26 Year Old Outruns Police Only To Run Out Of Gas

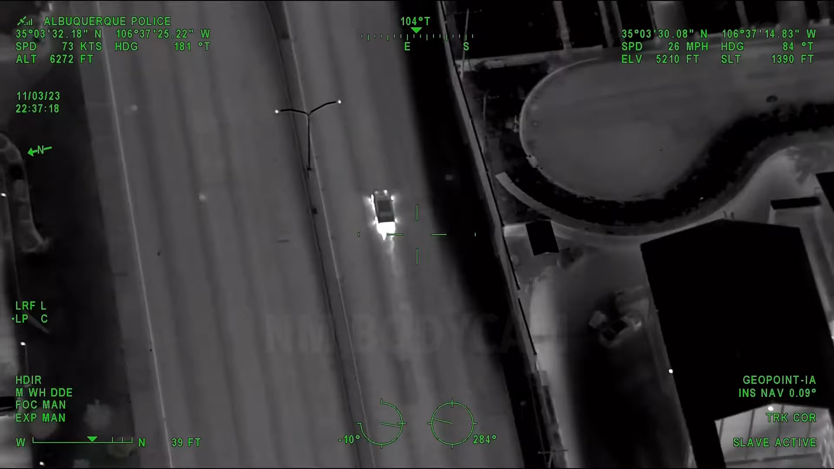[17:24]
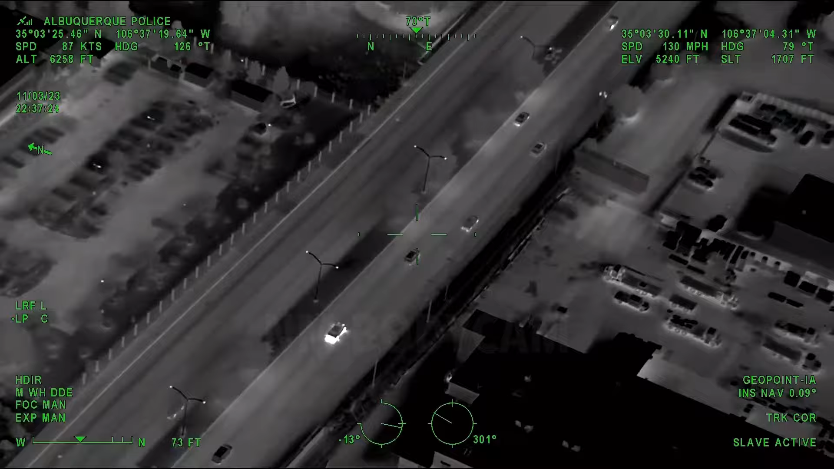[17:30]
Weaving through traffic, no units in sight, no units engaged. We did see the units for the spikes at the state stationary.
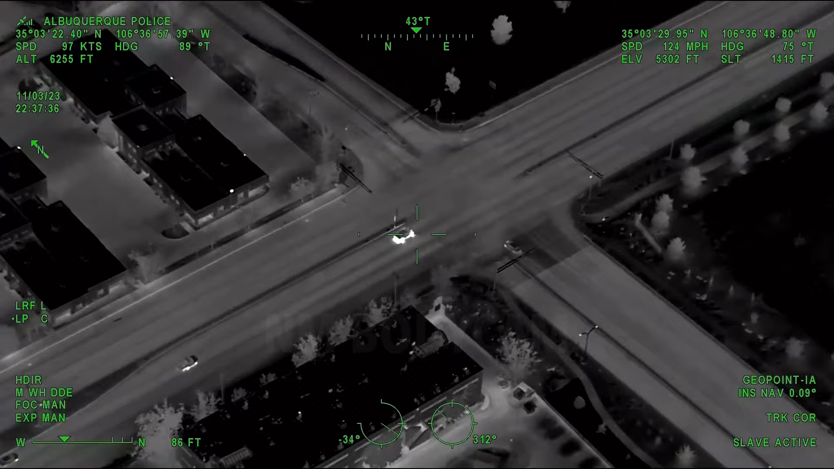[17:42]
He might be making, yep, we're gonna go northbound on Girard. Northbound Girard from Gibson.
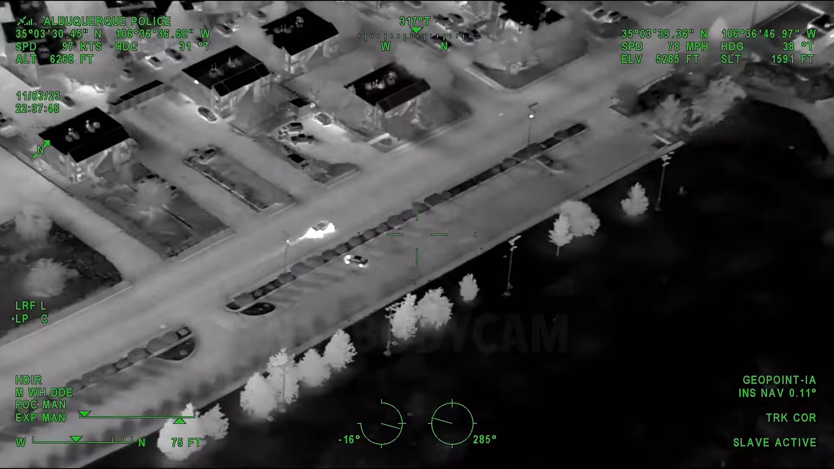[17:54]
He's going back to the airport again.
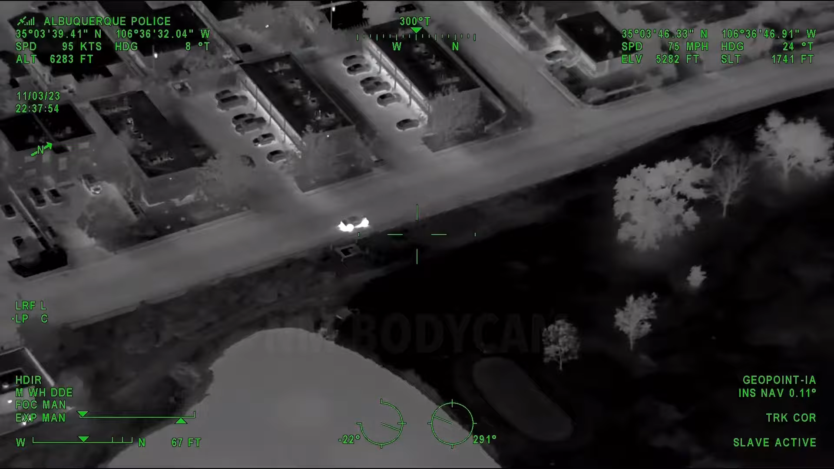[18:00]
Negative, northbound Girard along that golf course, northbound towards like Lead Coal area.
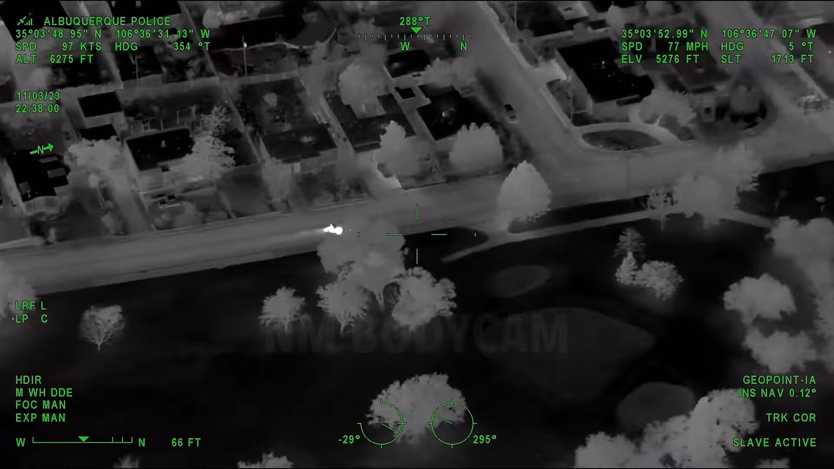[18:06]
Okay, I got you.
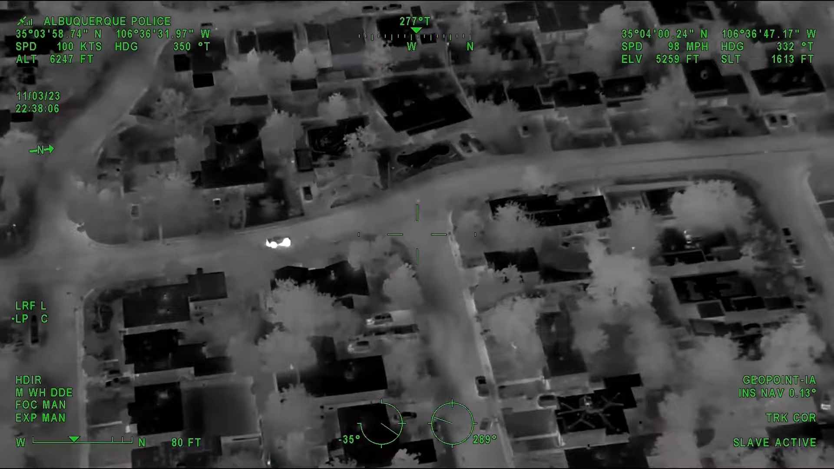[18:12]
Probably be a good idea if you guys post one up since he liked that spot. That's twice now he's gone there. Through Catherine, San Rafael, still northbound Girard.
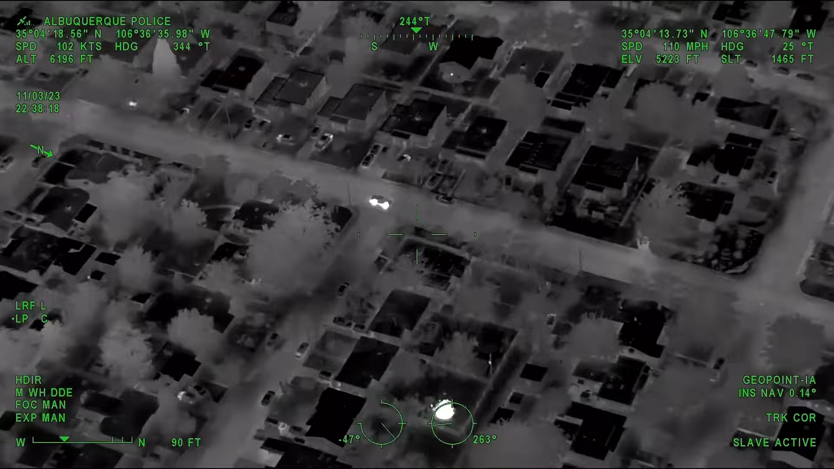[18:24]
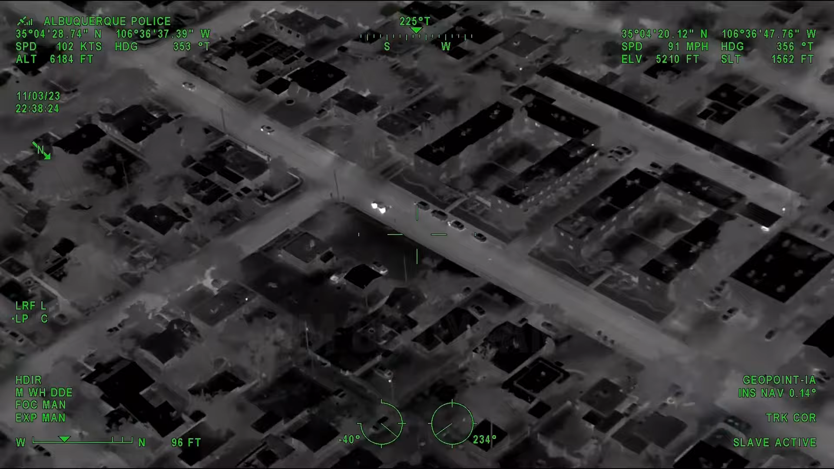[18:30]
Northbound Girard through Garfield.
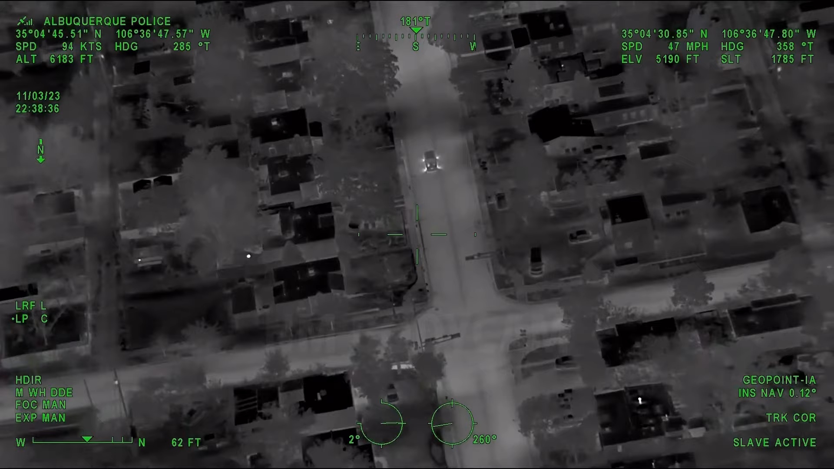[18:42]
He's at Cole now, making an eastbound turn. Eastbound Cole from Girard.
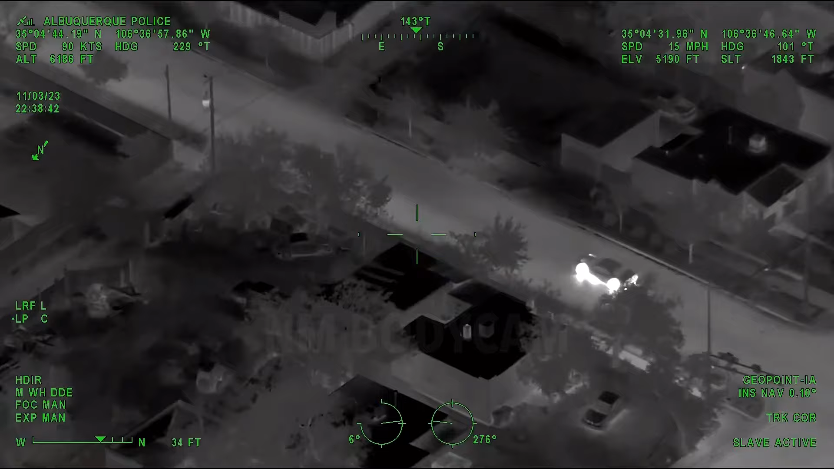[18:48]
He's still blacked out, does turn on his lights occasionally as if he's looking for lights or signs.
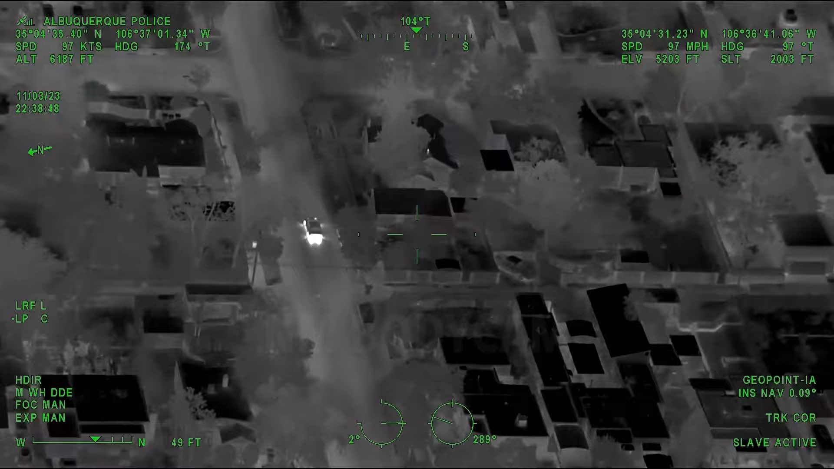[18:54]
Eastbound call through Bryn Mawr.
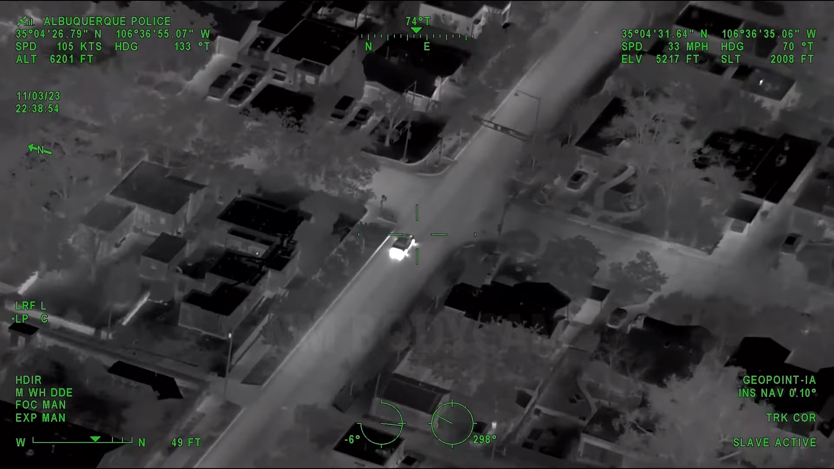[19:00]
Northbound turn onto Bryn Mawr towards the Lead.
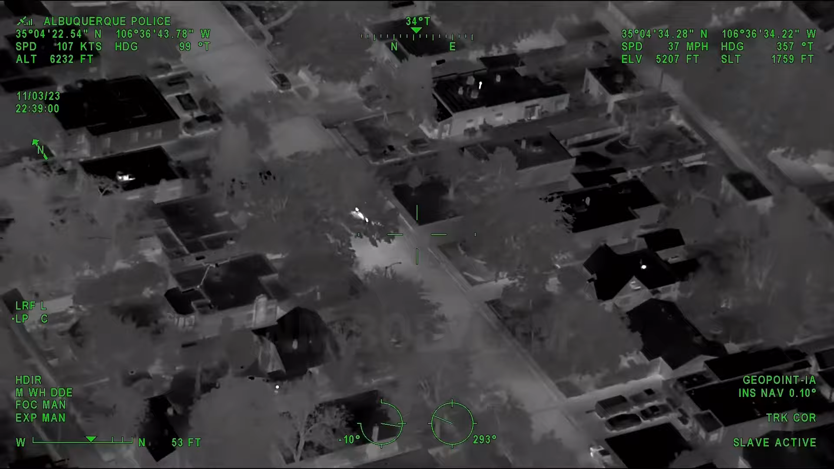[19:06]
Westbound turn on Lead, back westbound Lead.